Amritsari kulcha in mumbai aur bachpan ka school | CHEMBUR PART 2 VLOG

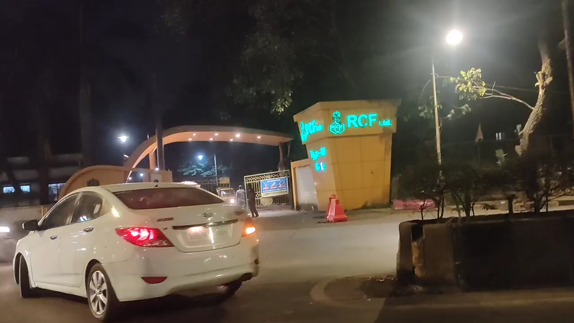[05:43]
यह देखिए यह RCF का गेट है
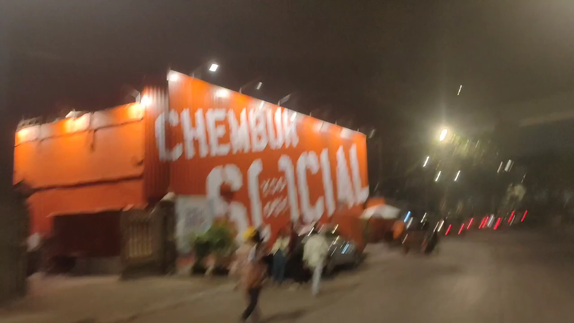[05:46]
और
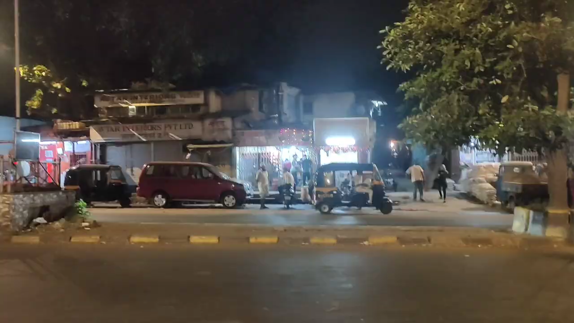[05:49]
यह जो आपको गली दिख रही है दोस्तों यह है कामा वारी की गली जहां हम लोग रहते थे मैं आप लोगो उपर से बताऊंगा अभी
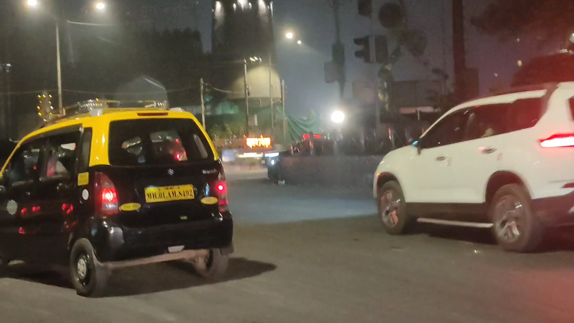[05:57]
आगे से एक रास्ता है डारेक जाता है वहां पर तो बहुत चेंज हो गया है यहां पर सब कुछ